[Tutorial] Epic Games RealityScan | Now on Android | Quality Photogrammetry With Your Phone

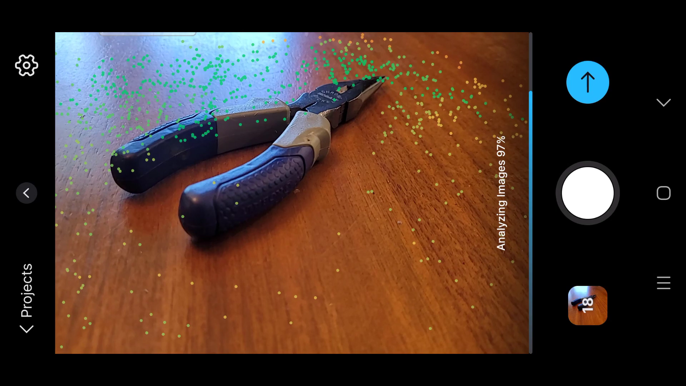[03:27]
As you can see, as more photos process, we're getting more of that object figured out, and this area here needs some work.
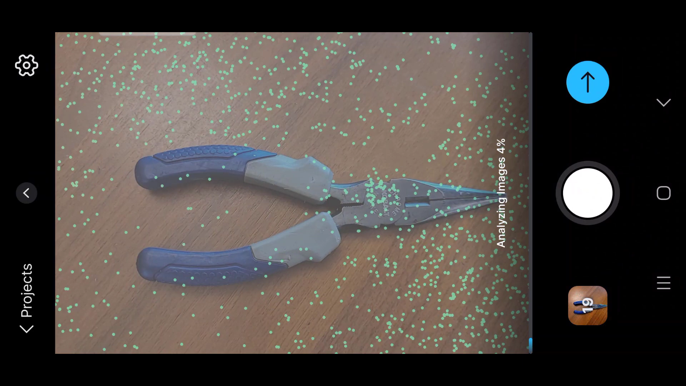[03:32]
Okay, and I did this really quickly for demonstration purposes.
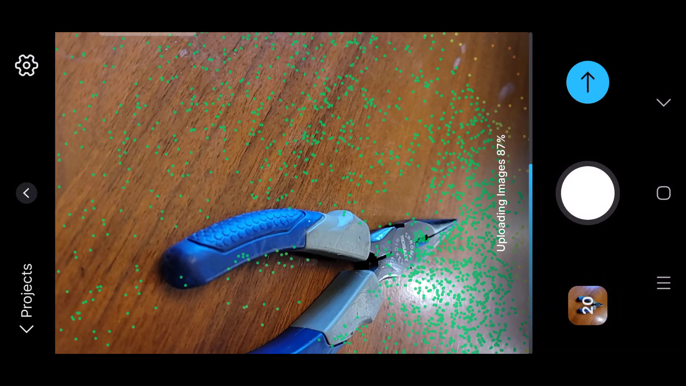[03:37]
You could be really meticulous about how well you scan this item.
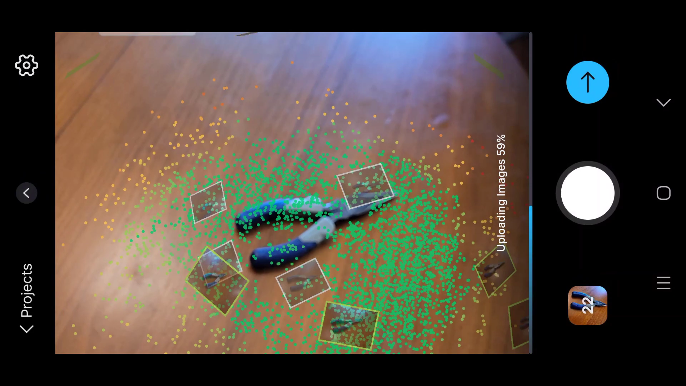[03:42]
And you'll see in the end that I got a pretty good scan, not a perfect one. There's a few places I missed,